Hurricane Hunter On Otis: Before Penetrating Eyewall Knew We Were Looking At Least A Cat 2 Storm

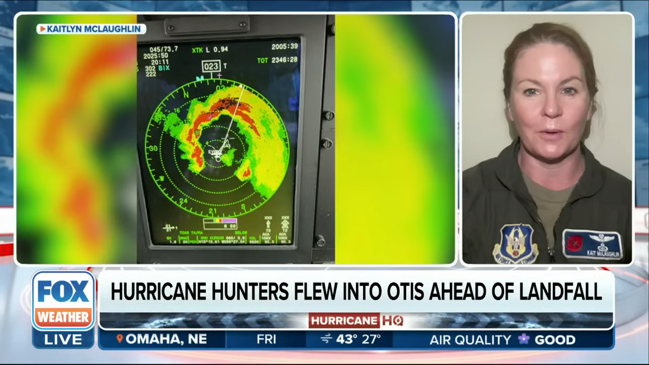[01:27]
There's actually the radar shot that's on there, and as we were going in, I knew before we ever actually penetrated the eyeball that we were looking at at least a Cat 2.
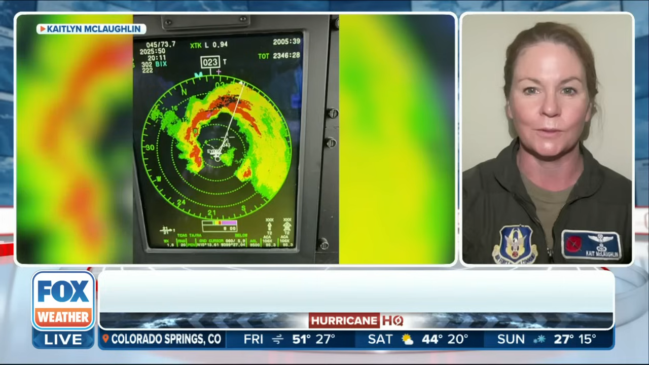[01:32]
What was the mission like? You get inside Otis, and you're thinking maybe Cat 2,